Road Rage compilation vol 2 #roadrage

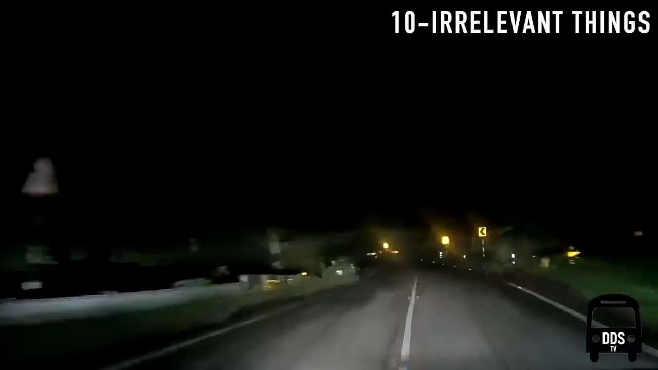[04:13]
The genius attempted to overtake on a hilly road at night.
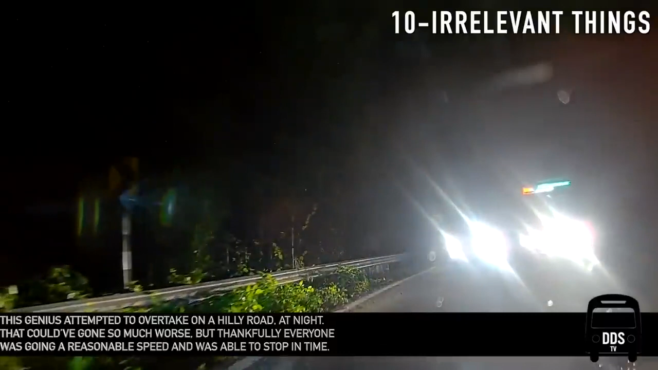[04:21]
That could have gone so much worse, but thankfully everyone was going a reasonable speed and was able to stop in time.
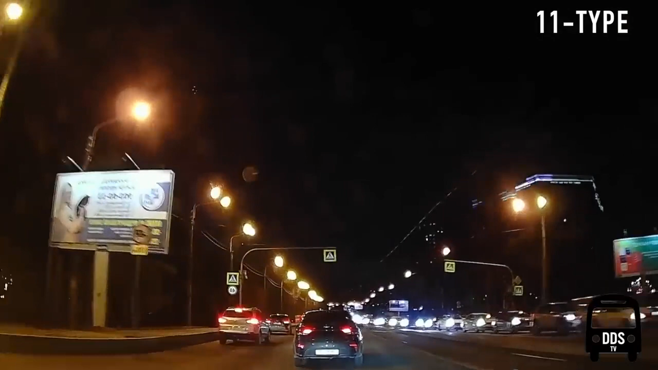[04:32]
The camera admits that he was at fault for nearly causing a crash, but after a second look, I noticed the driver ahead that seems to not have brake lights working, so I'd blame the driver ahead.